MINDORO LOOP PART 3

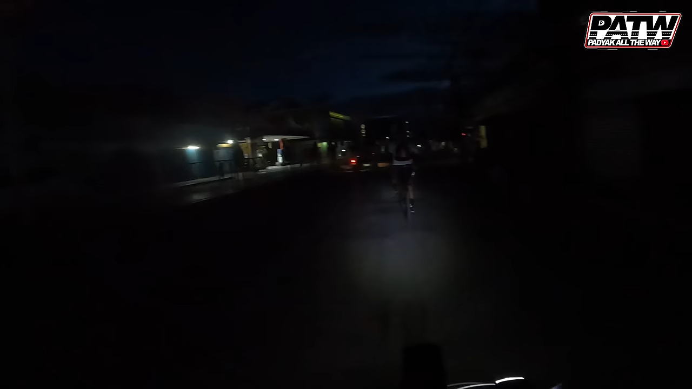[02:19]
Gabi pa tayo dumaan. And the time is 5:25. Masyado pang madilim.